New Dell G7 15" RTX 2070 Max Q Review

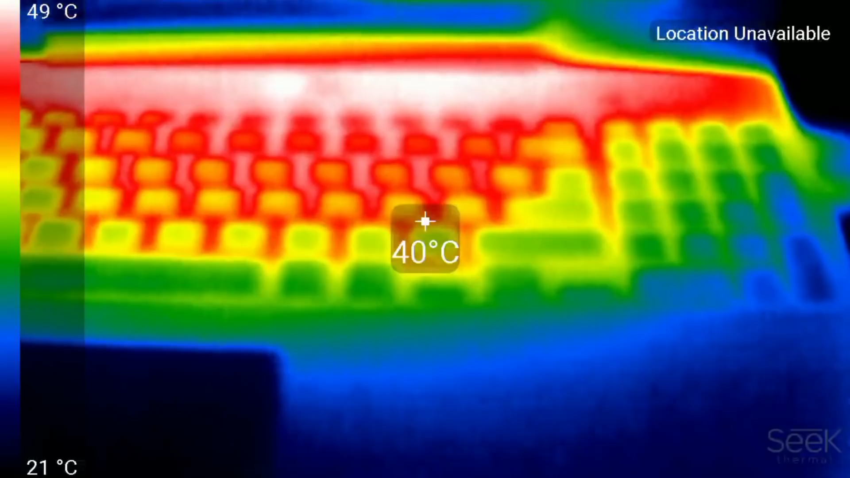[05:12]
On screen: spot 40°C, scale top 49°C, scale bottom 21°C
As for the temperature of the chassis I did find that the AWSD keys did get quite warm when the CPU was at 100 degrees celsius.
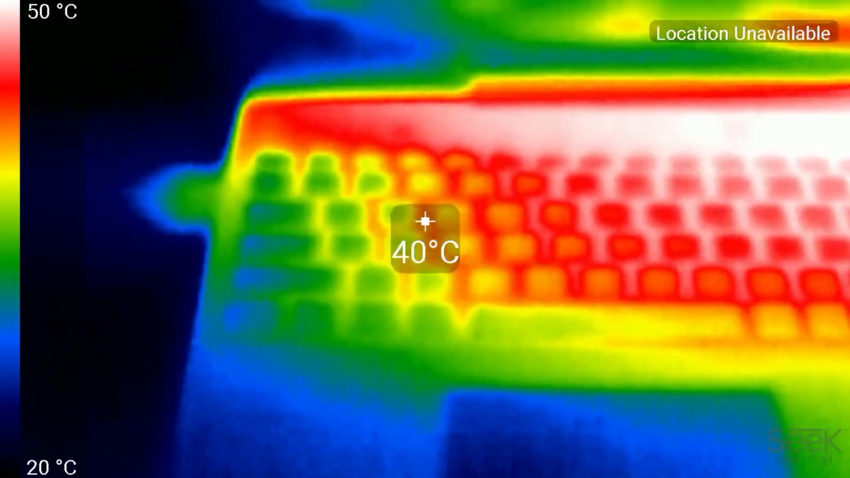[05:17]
On screen: spot 40°C, scale top 50°C, scale bottom 20°C
Underneath it gets fairly warm at 50 degrees
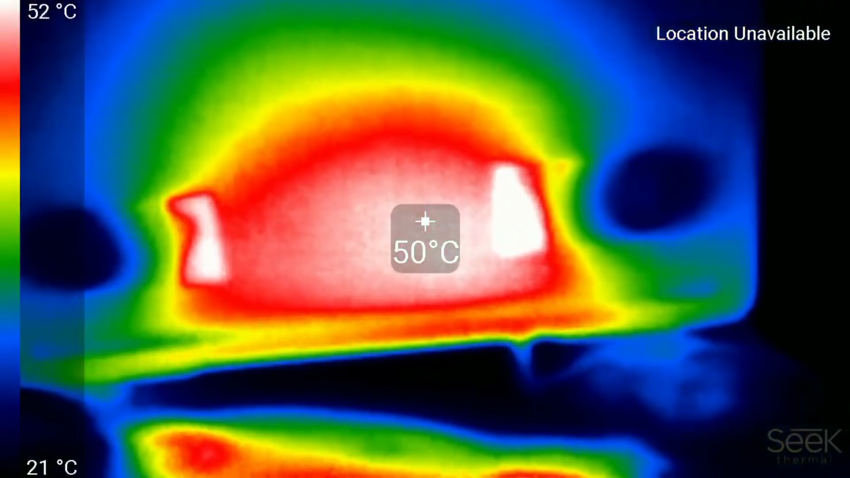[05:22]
On screen: spot 50°C, scale top 52°C, scale bottom 21°C
when under full load now but for general use it was fine.
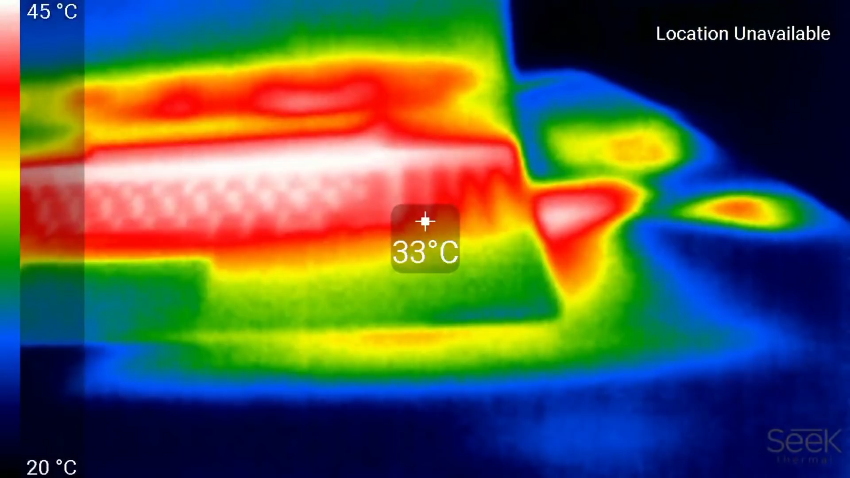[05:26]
On screen: spot 33°C, scale top 45°C, scale bottom 20°C
Now you can see warm air being expelled out of the right hand side towards your mouse hand but note that very little air is
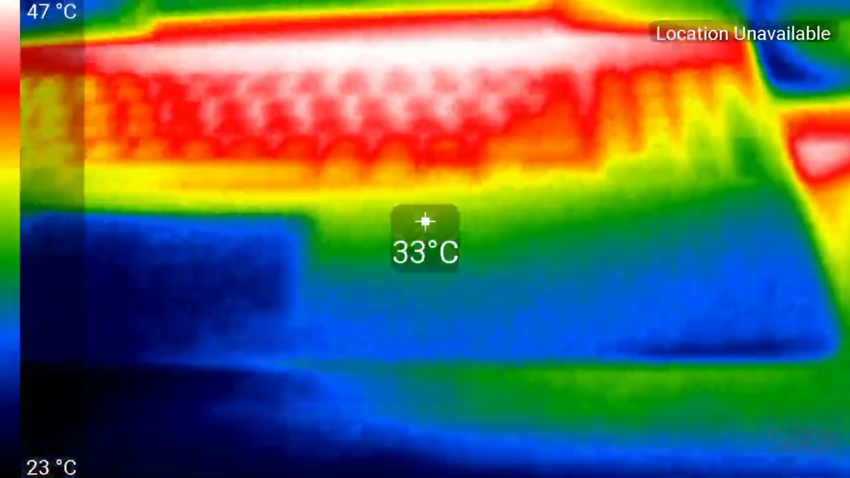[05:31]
On screen: spot 33°C, scale top 47°C, scale bottom 23°C
actually blown out of the left hand side heatsink where the CPU is. The same seems to be true out the back.
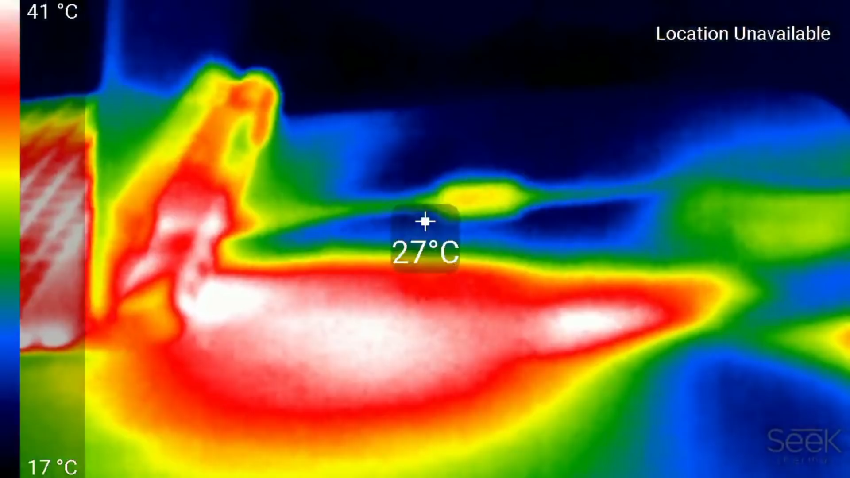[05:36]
On screen: spot 27°C, scale top 41°C, scale bottom 17°C
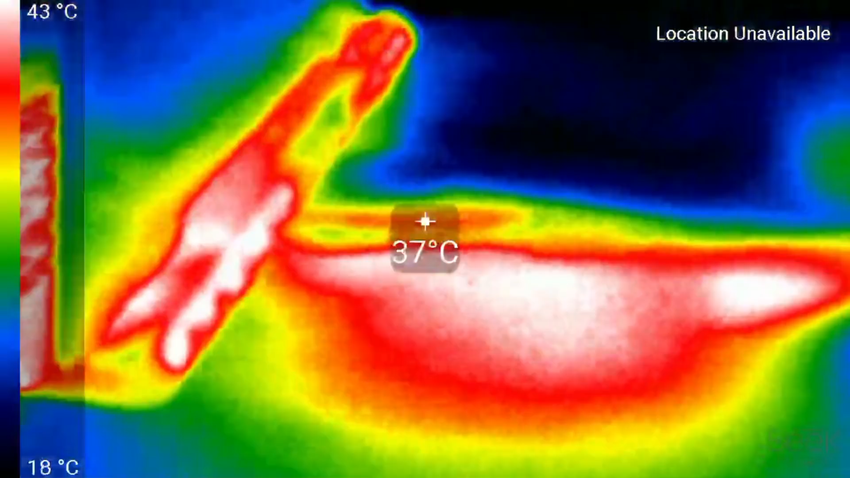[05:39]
On screen: spot 37°C, scale top 43°C, scale bottom 18°C
Much more hot air is blown through the GPU heatsink than the CPU heatsink.
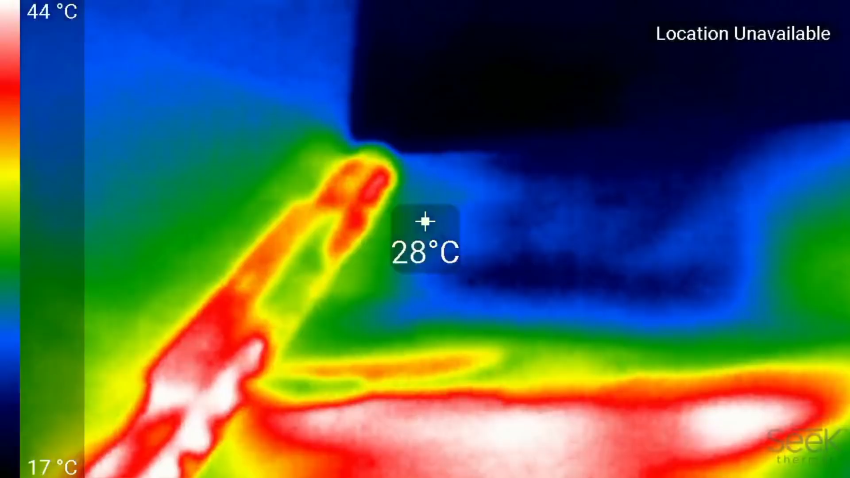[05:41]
On screen: spot 28°C, scale top 44°C, scale bottom 17°C
Now this may explain you know in part why the CPU runs at 100 degrees celsius under ultra performance mode.